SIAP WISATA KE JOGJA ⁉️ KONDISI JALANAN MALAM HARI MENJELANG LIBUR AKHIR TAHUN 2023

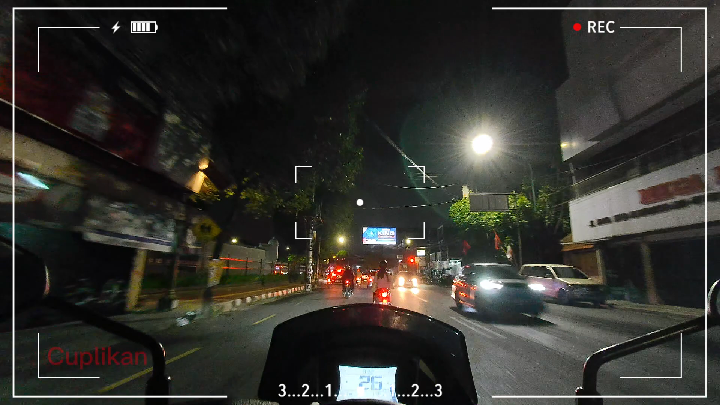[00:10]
Enggak bahaya tak toko Mas malam-malam buka? Bahaya. Oke, teman-teman, kita. Oke, di sebelah kanannya ada bakpia Kuku Tugu Jogja.
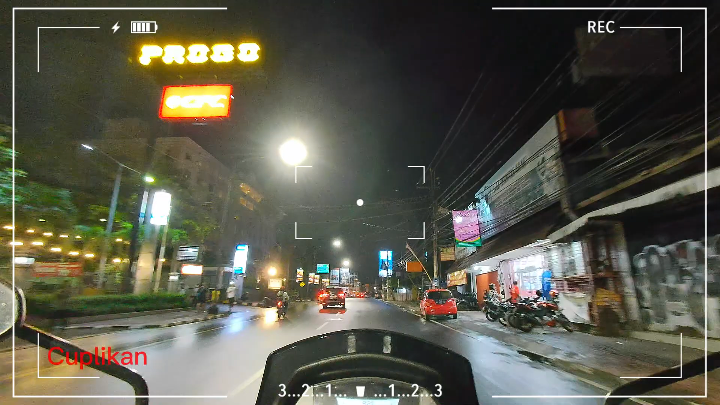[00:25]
Oh, kukus. Kemudian di depan itu ada Oman Coffee, buka 24 jam.
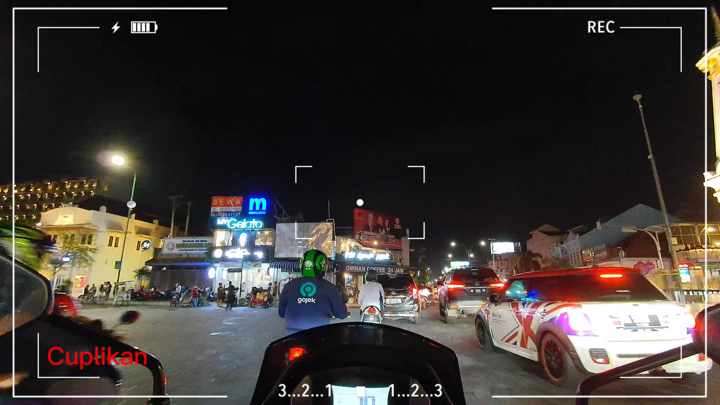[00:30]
Wah, bagi teman-teman yang pengen ngopi, view-nya view Tugu Jogja bisa ke kiri ini ya.
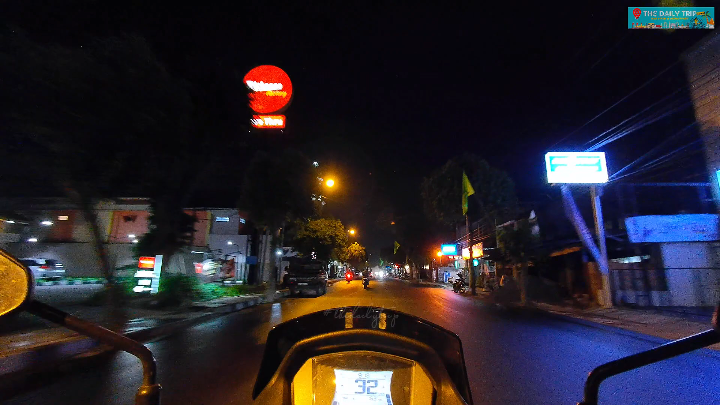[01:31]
Kita start awal dari Jalan Parangtritis. Kita sekarang menuju ke arah utara, teman-teman. Itu di depan terlihat Pojok Beteng Kidul atau Pojok Beteng Selatan ya. Oke, sebelum lanjut video ini, bagi teman-teman yang belum subscribe channel The Daily Trip, bisa subscribe channel ini, like dan share video ini sebanyak-banyaknya.
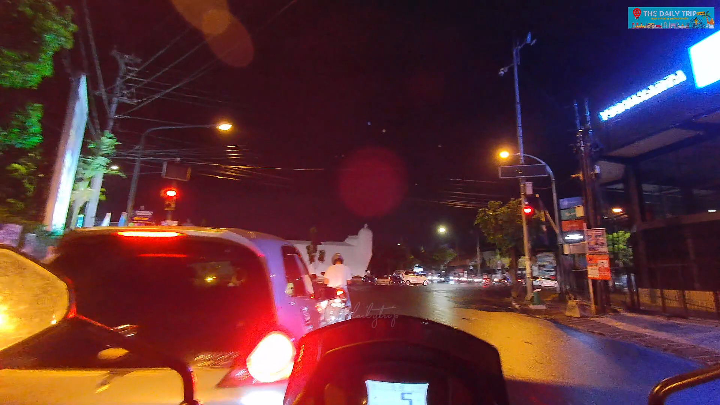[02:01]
Oke, teman-teman, kita sekarang mau motoran. Malam hari sekarang waktu menunjukkan pukul 9 lebih 19 menit. Kita mau ke Tugu Jogja. Oke, ini jam segini nih Jogja masih rame ya, lalu lintasnya masih padat banget.
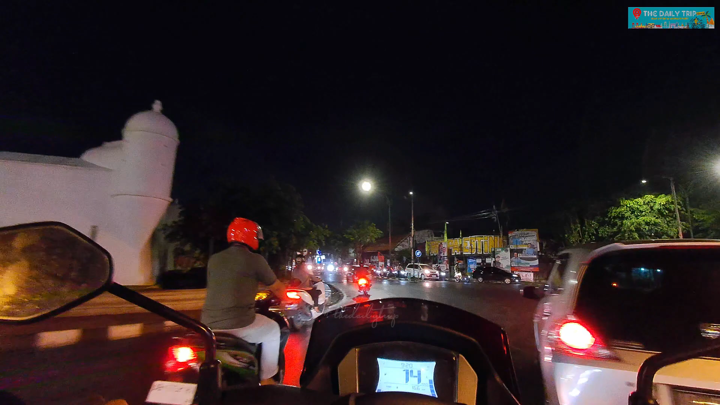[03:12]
Ini baru aja Jogja diguyur hujan malam hari ini, tapi ini udah terang ya. Oke, sekarang kita masuk di Jalan Brigjen Katamso. Di Jalan Brigjen Katamso ini, kalau lurus terus, nanti ada ketemu pura wisata ya. Kemudian nanti ada sebelah kanan ada Jogjatronic, pusat penjualan handphone,
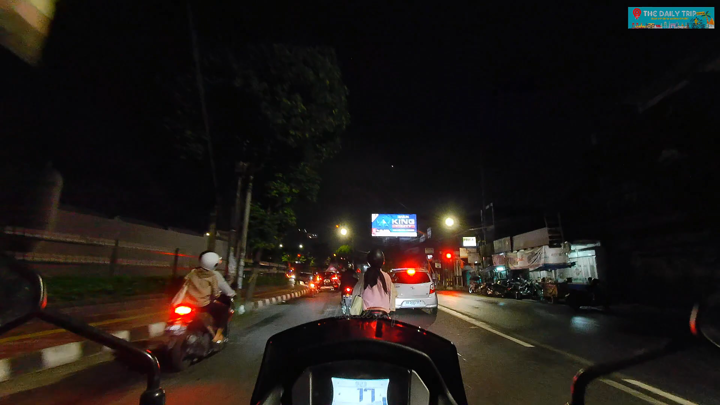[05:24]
Bahaya. Oke, teman-teman, kita sampai di perempatan ini. Sebenarnya perempatan. Tapi yang ke kanan tuh kecil ya. Perempatan Pojok Beteng Lor. Nah, ini perempatan yang ke kanan itu, jalannya kecil, itu ke ini ya, ke gereja, gereja gotik, namanya apa?
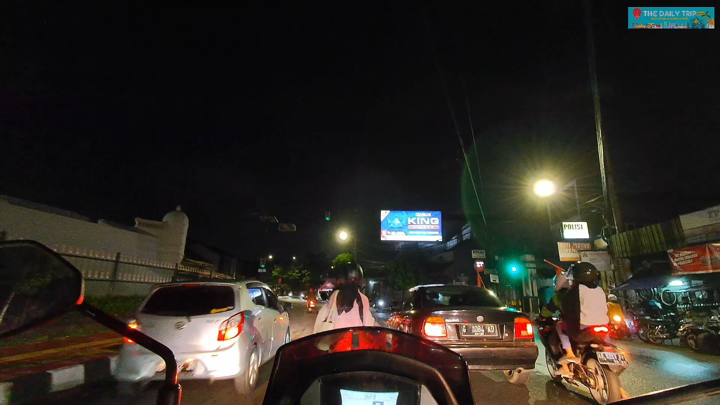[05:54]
Gereja Sayidan, gotik, tapi udah nggak dipakai ya, tapi bangunannya, serem-serem gimana gitu karena gotik. Oke, kita lanjut, kita lurus, masih mengarah ke arah utara teman-teman. Oke,
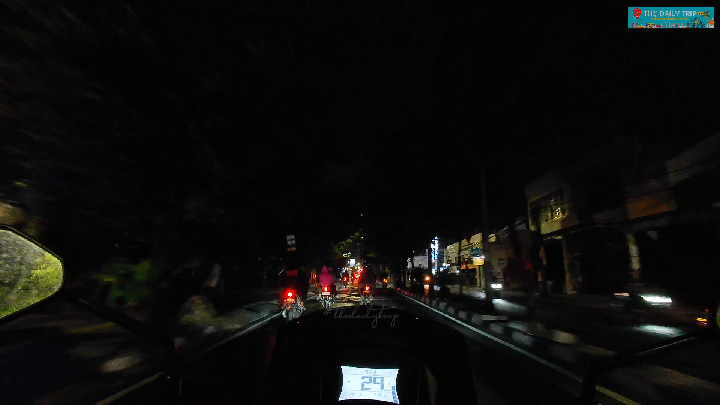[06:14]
ini yang di sebelah kanan nih, masih ada nggak? Oh, udah nggak ada.
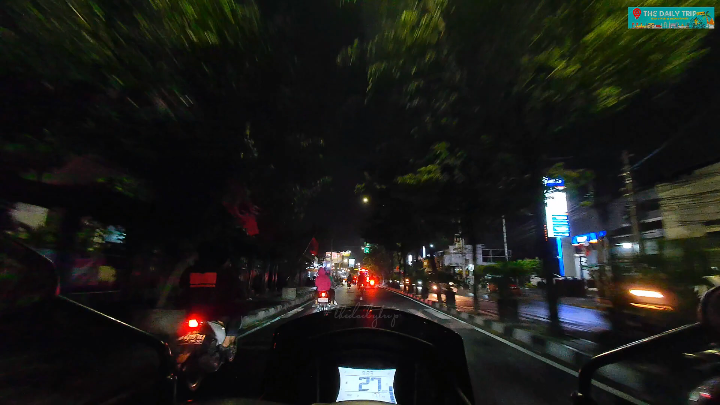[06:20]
Itu tadinya toko ban Bah Petro, dulu terkenal banget tuh, zaman dulu. Itu sebelah kanan ada Bank BRI, cabang Gondomanan. Oke, kita sampai di perempatan Gondomanan.
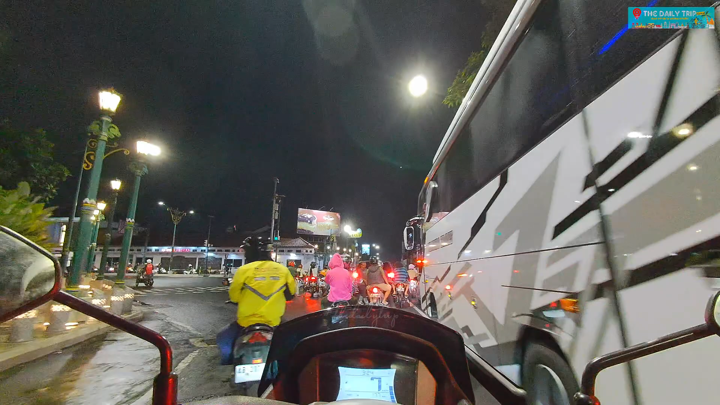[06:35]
Ya, traffic light hijau, kita lanjut.
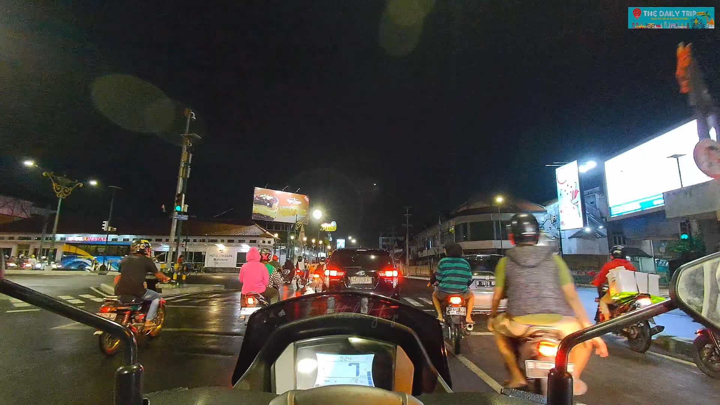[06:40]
Itu kalau ke kanan itu ke arah Gembira Loka Zoo, arah Pakualaman juga. Kita lurus, kita masuk di Jalan Mayor Suryotoho. Di video The Daily Trip sebelumnya ada ya, kita lewat di Jalan Mayor Suryotoho tapi siang hari. Sekarang kita lihat situasi di malam hari.
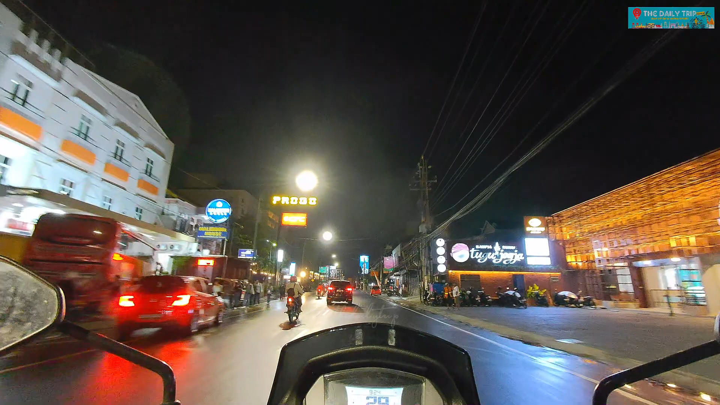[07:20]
Oke, di sebelah kanan ini ada Bakpia Kuku Tugu Jogja. Oh, kukus. S-nya mati lampu. Yang huruf S mati ternyata lampunya jadi kuku.
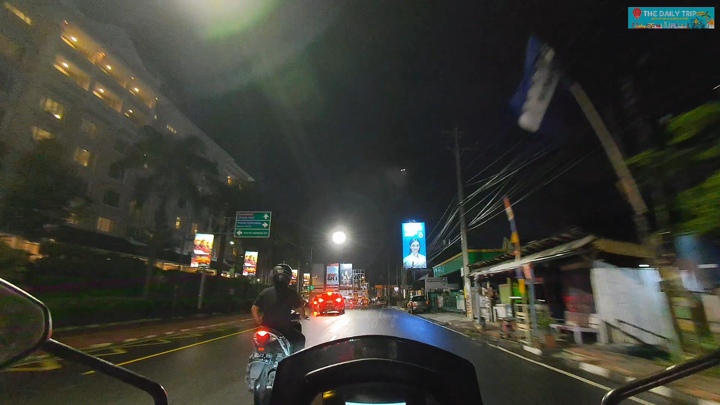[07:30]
Waduh. Maaf ya. Kita cuman baca tulisan, ternyata S-nya lampunya mati jadi kuku. Makanya saya heran. Kok kuku ya? Ternyata S-nya mati. Harusnya Bakpia Kukus Tugu Jogja. Oke, teman-teman, maafkan. Ya, ini kita sekarang berada di perempatan Jalan Mataram. Yang sebelah kiri ini Jalan Melia Purasani. Aduh.
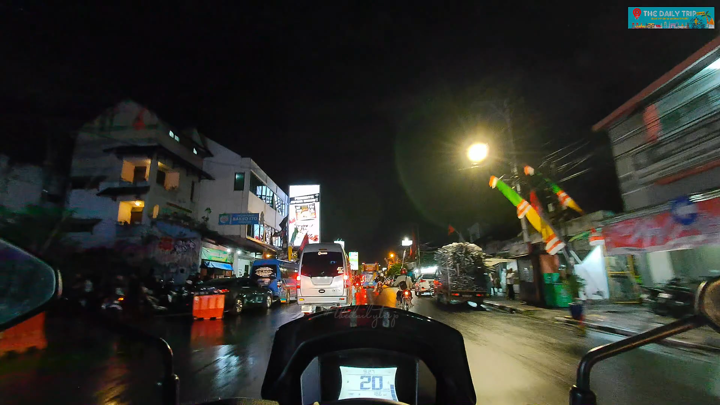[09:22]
sekarang dijadikan kawasan parkir bagi teman-teman yang ingin jalan-jalan ke Malioboro. Oke, kita lanjut. Wah, itu ya, kanan-kiri ya, dijadikan kawasan parkir. Gimana? Wah, banyak banget nih motor ya, parkir di sini. Oke, itu pada menikmati kulineran di teras Malioboro 2 tadi ya, di sebelah kiri. Oke, kita ambil yang jalur kanan. Kalau jalur kiri itu masuk ke area kawasan Malioboro maupun Jalan Pasar Kembang.
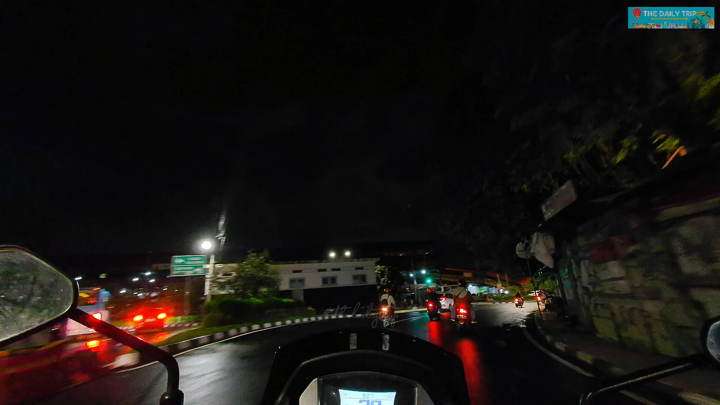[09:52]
Kita lurus ke kanan. itu salah jalur teman-teman mobilnya. Mobilnya salah jalur. Oke, mungkin mobil plat AB padahal, tapi kok salah jalur ya.
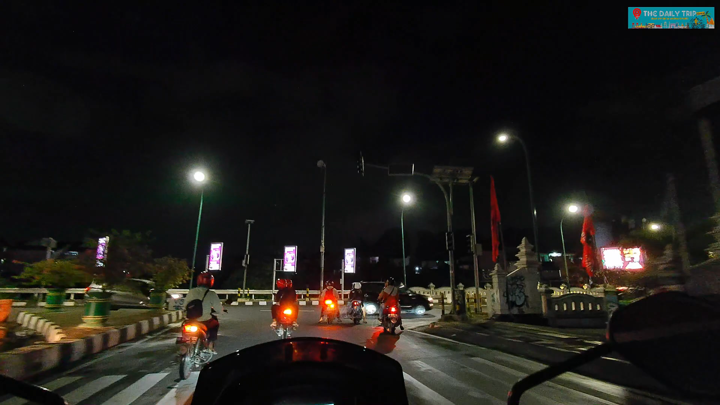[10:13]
Waduh. Oke, kita habis melewati jembatan cewek ini tadi. Dan kita sekarang mau mengarah ke arah Kota Baru, teman-teman. Oke. Kita lanjut.
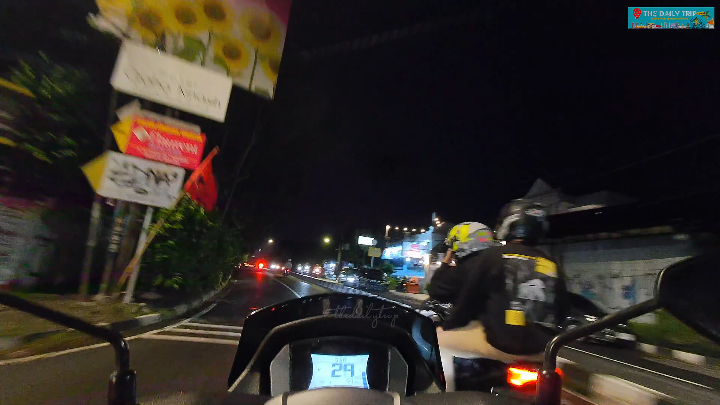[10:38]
Kita mau coba lewat ini. Ke kiri ini aja ya.
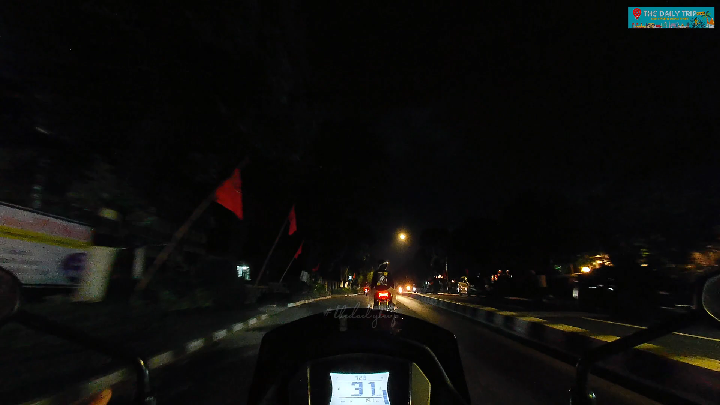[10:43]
Gak usah sampai Mandala Krida ya. Pak Krida Sono gak usah. Karena kita mau menunjukkan tempat nongkrong di pinggir Kali Code. Oke. Kita belok kiri. Waduh ini.